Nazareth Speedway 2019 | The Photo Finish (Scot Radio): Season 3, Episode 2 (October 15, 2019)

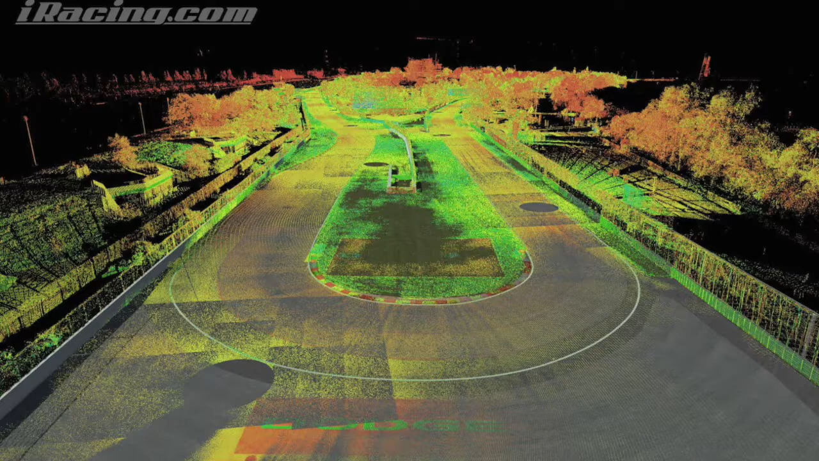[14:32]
get an overhead shot so that they can mimic the grandstands and everything down to the last inch. There are trees growing out of the pavement.